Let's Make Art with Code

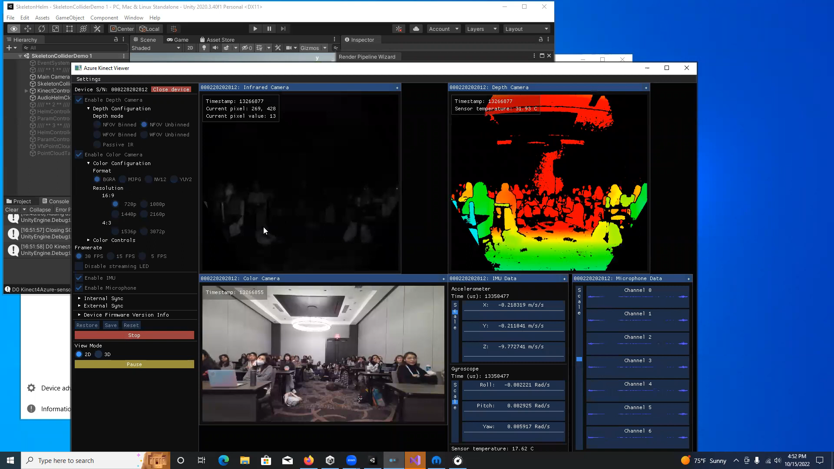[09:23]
But I can switch it over to this 3D mode.
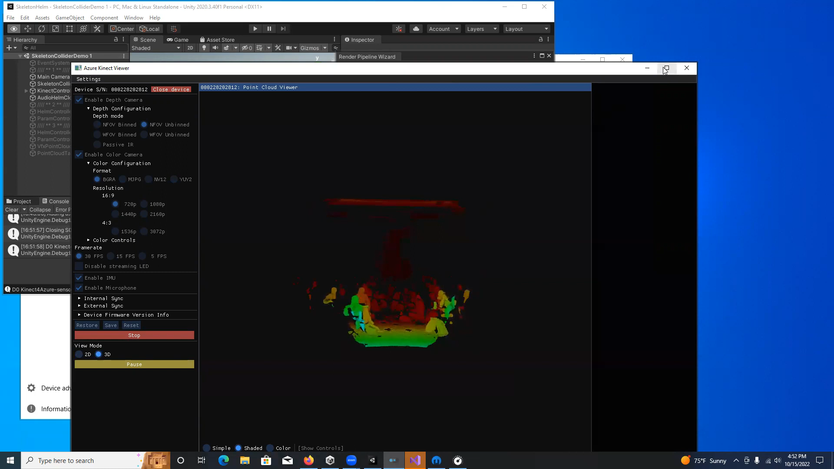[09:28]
And you can see yourselves as 3D point clouds.
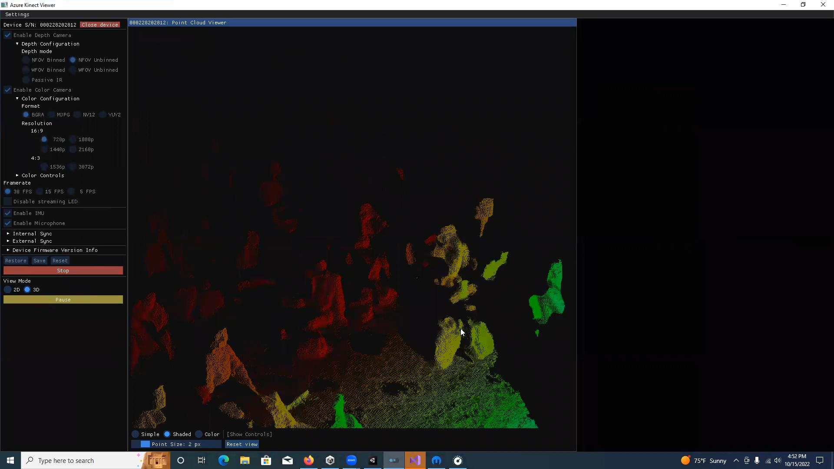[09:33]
This is what's called a point cloud. It is a cloud of points. The points are technically called voxels. They're the 3D version of pixels.
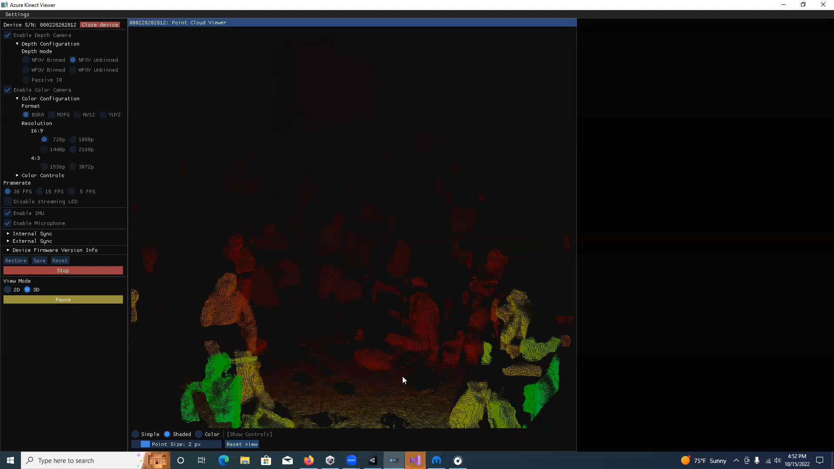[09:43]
And so they are being rendered in a 3D virtual space, right? I can twist this around, I can zoom in, zoom out, And I can also apply the color from the depth camera
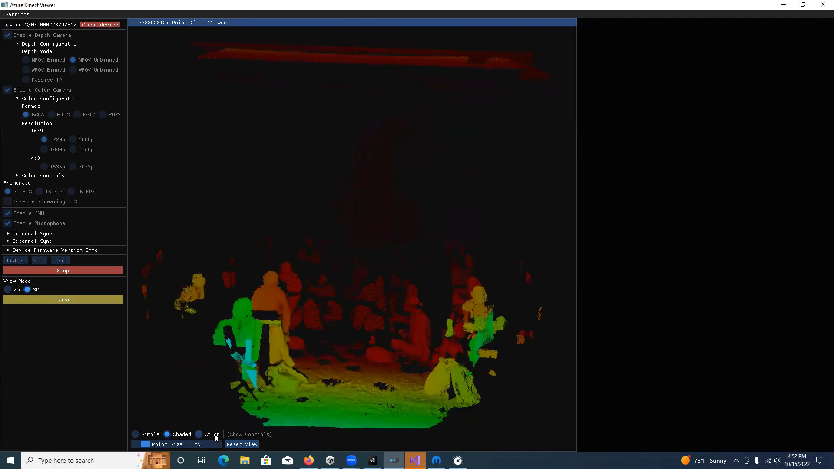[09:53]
to make a much more realistic depiction. You can also play around with those voxels and make them really big, and then you all become really